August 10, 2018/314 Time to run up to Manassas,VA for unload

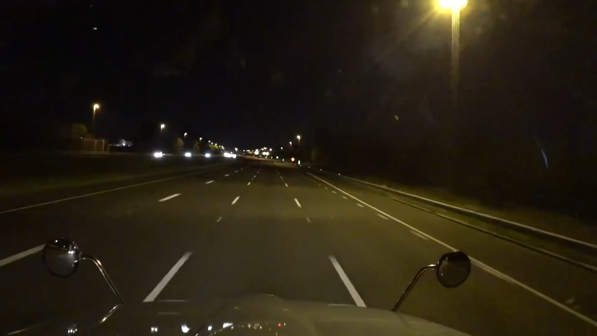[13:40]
Here we are. It is 8:13 p.m. We are right now located in Gainesville, Virginia. And we are going to be getting off on this 234. It is 78 degrees here. Come on, car, move it. Move it, move it, move it.
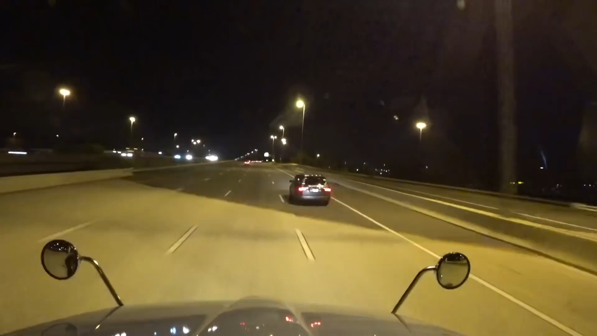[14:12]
I gotta stay over there. Guess that lane's ending. We're getting off on exit 44, which would be Virginia 234 South. It's telling us 1 mile we gotta turn.
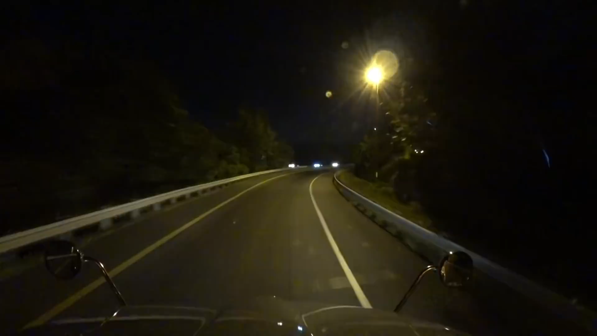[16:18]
Telling me I gotta take a right on Balls Ford Road. Should be right up here at the stoplight, I think. The place is actually right here, I think, right next to me. Ooh, and I see trucks parked on his shoulder. That's not good.